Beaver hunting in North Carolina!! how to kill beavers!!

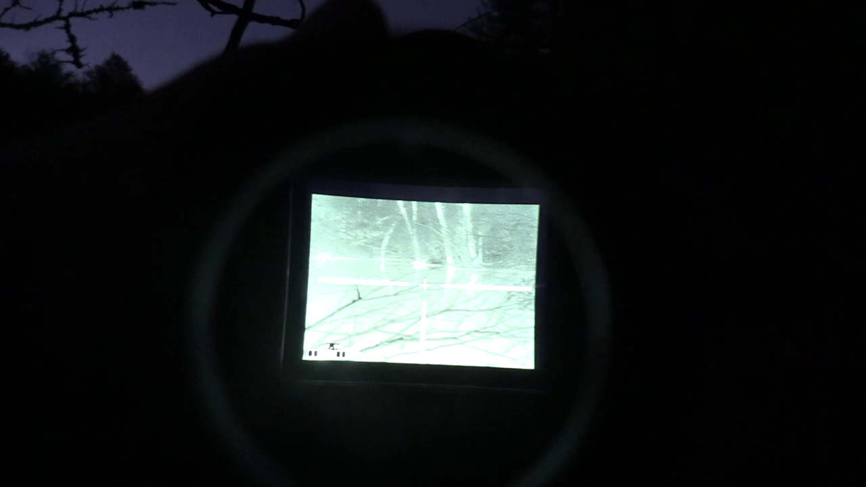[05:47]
It's a lot less blurry in real life.
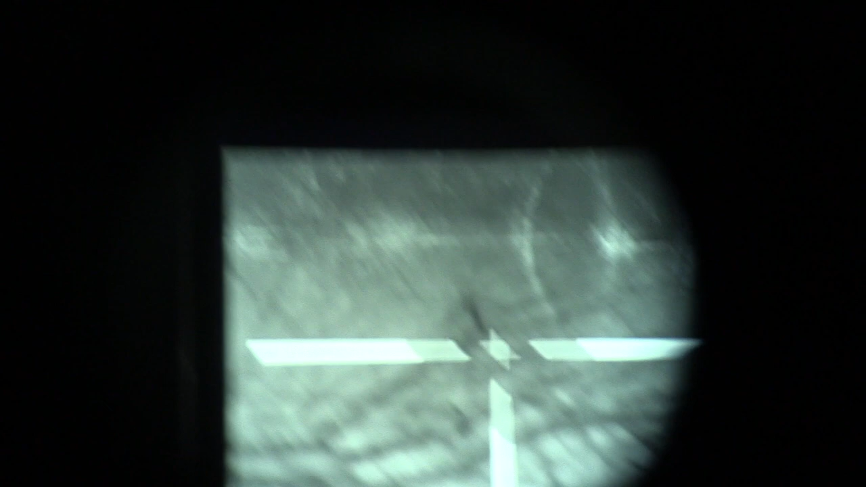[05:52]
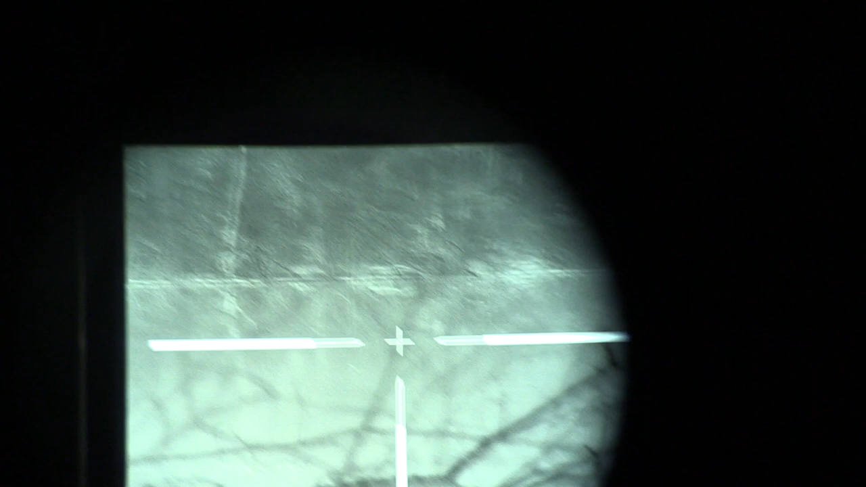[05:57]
So that's kind of what I was looking, that's a pretty good idea. That's kind of what I'm looking through with the thermal.
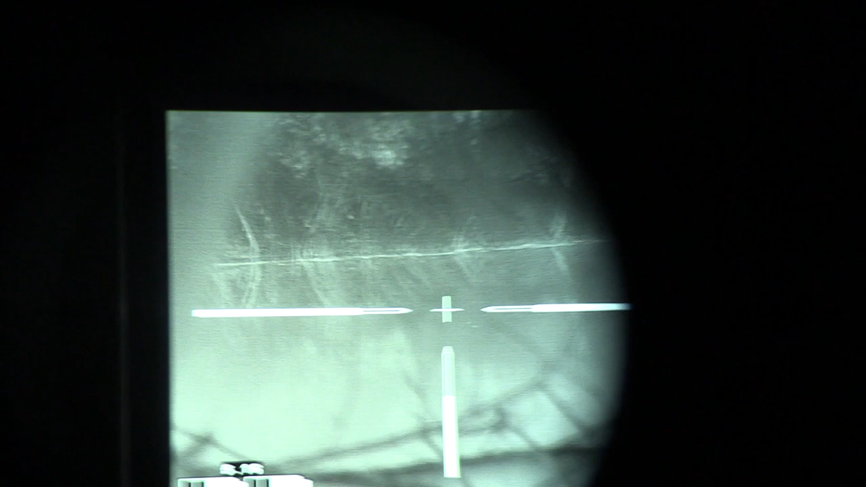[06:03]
So I shot his last shot, it was right in there.
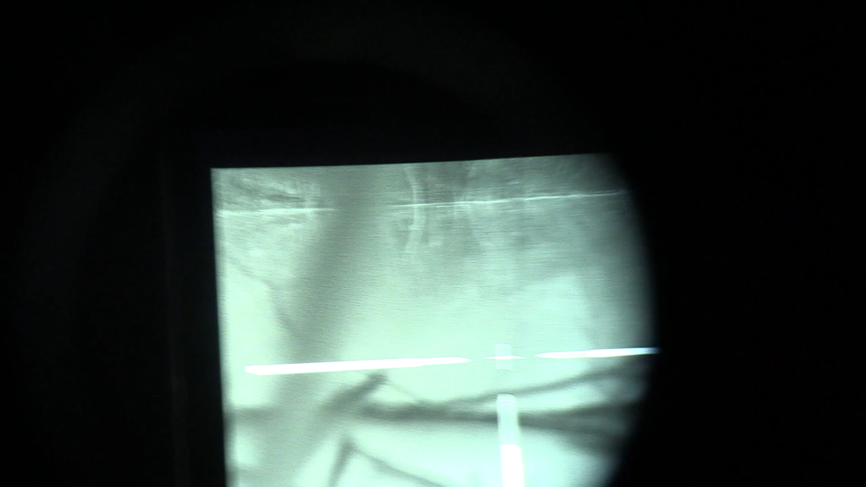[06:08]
I think he might have sunk to the bottom, so I'm going to stay here for a while and hope he surfaces. I'm sure I hit him on the glass one now.
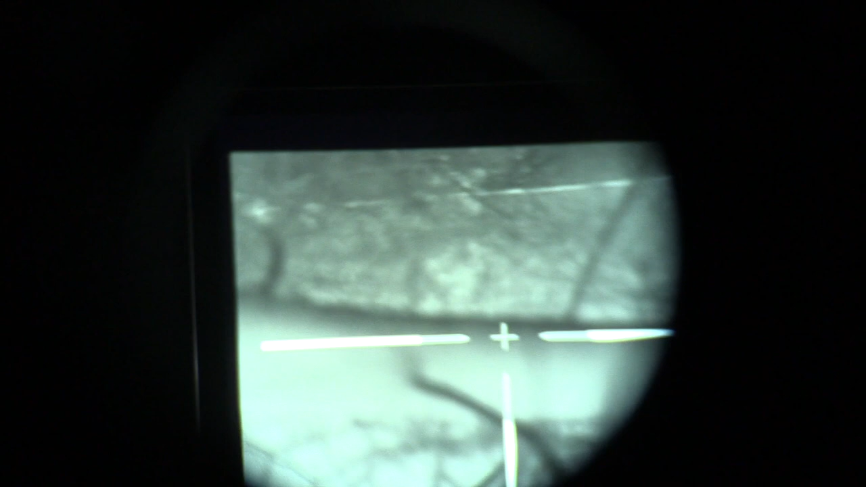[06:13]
So this is kind of what I was looking through.